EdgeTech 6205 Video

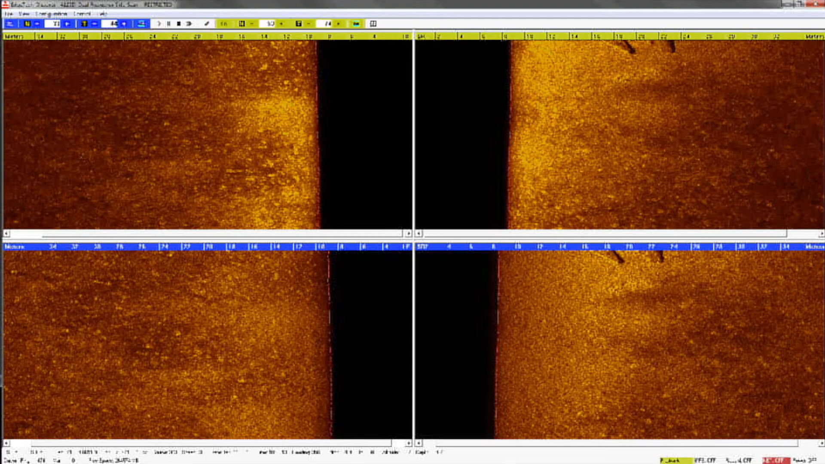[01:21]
So the Edge Tech 6205 comes with two simultaneously operating side-scan frequencies. And what this does for the surveyor is it offers a long-range imaging capability without impacting the high-resolution that surveyors need to go in and verify targets on the seafloor.
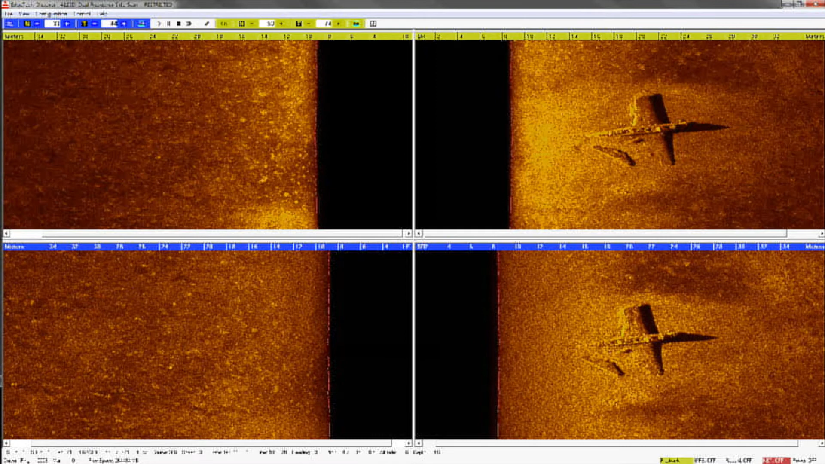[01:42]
This type of data is very helpful for processing our bathymetric survey data and resolving what these features are on the seafloor. All right, over on our right monitor here, we have some bathymetry survey data that was collected with the Edge Tech 6205. And one thing you'll notice immediately is the very wide swath of coverage we have here.
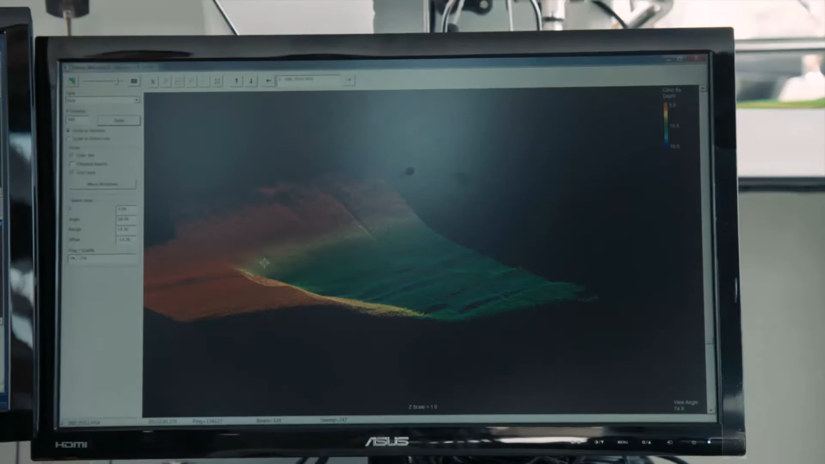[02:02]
It really is required for shallow water in order to get up on the shallower riverbanks,
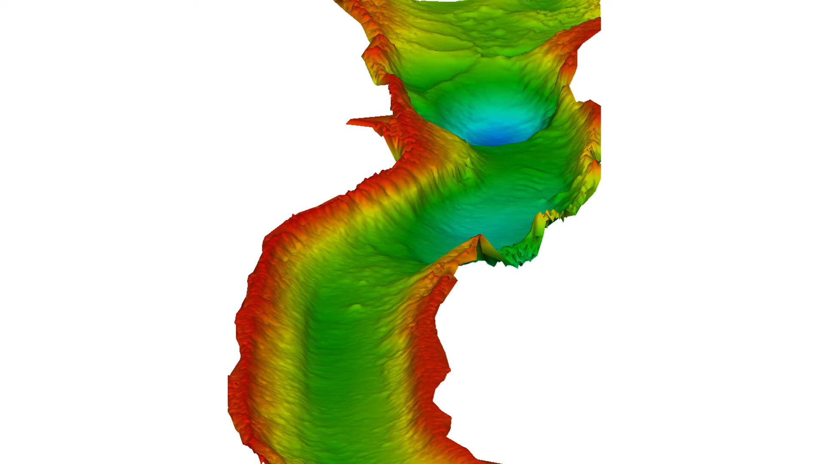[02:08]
dock walls, things like this that cause complications for obtaining survey data in areas that are hard to get to.
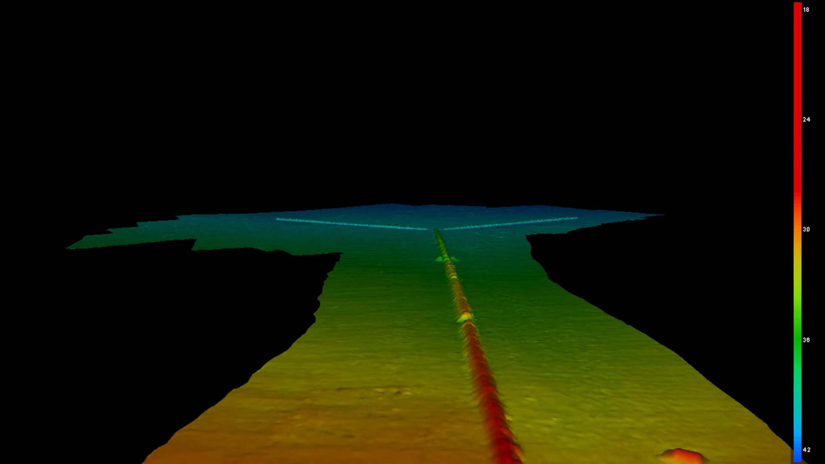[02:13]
So this system has a 200-degree swath width, and traditionally such a wide swath width places the systems very
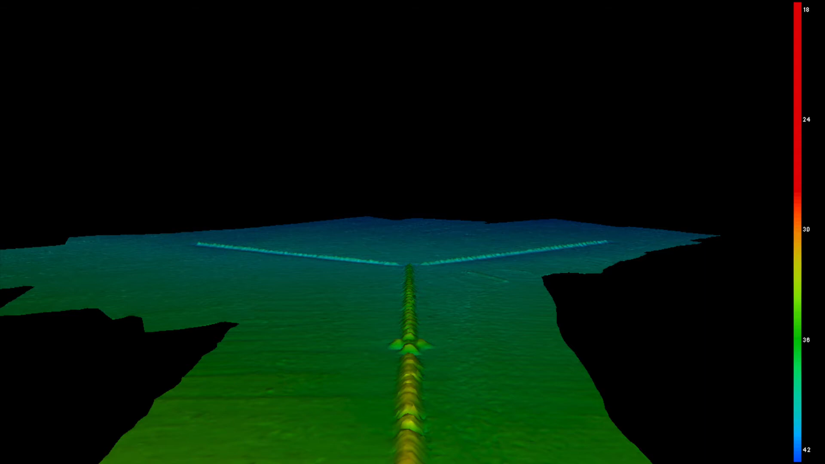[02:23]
conducive to acoustic noise that may exist inside the survey environment.
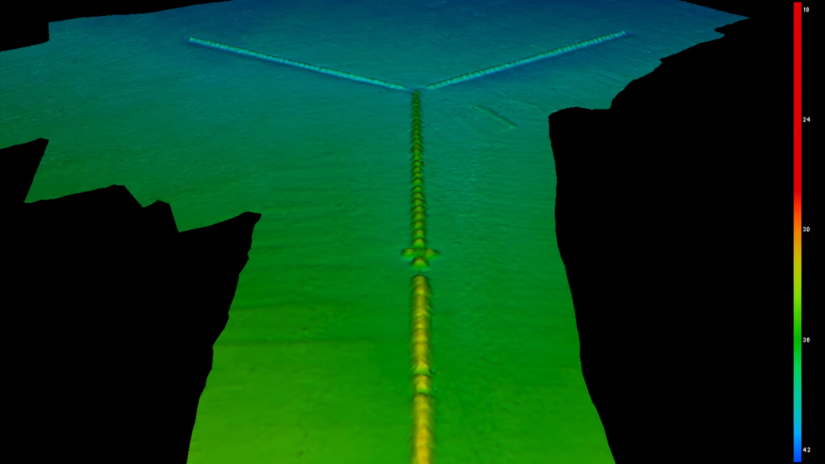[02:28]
Multipath, water surface refractions, and things like this.
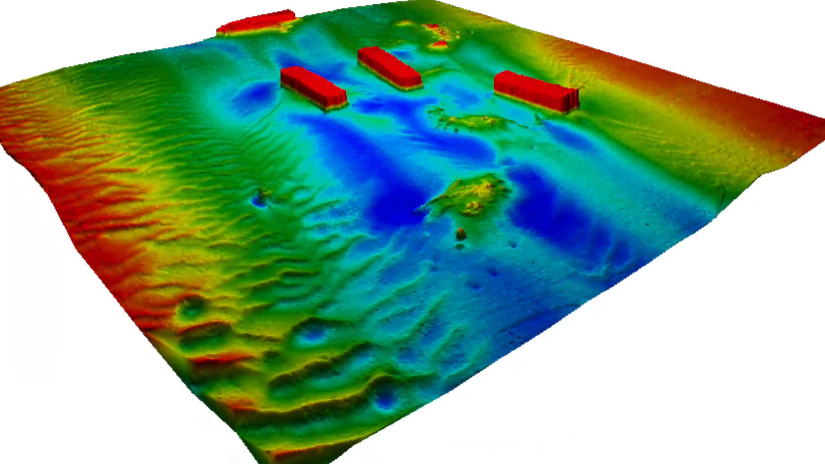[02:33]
And this is where Edge Tech's multiphase technology comes into play. We're able to, with our transducer design,